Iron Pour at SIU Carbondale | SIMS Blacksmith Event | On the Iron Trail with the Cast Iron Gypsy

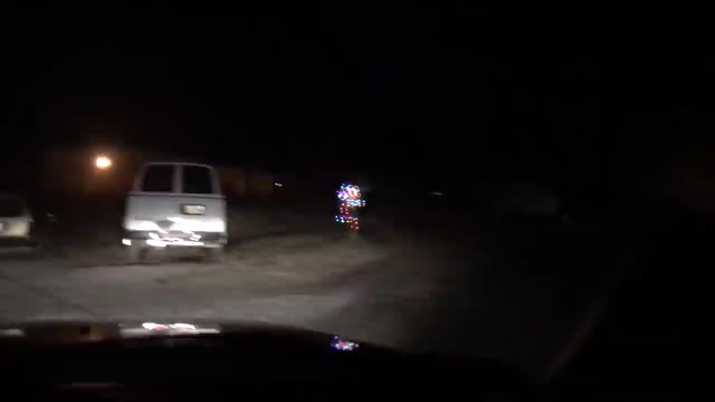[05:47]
Oh my gosh. What is it? Those were off the crane. Those lights.